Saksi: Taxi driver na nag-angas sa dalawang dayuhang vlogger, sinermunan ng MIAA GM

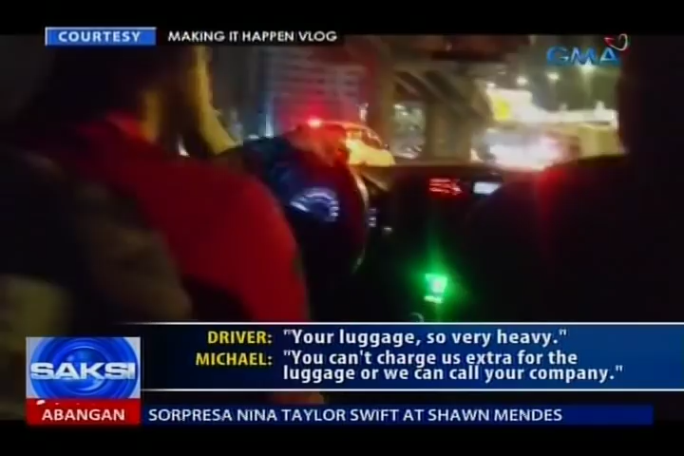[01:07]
Bigla na lang daw silang inihinto sa isang alanganin lugar at pilit na pinabababa.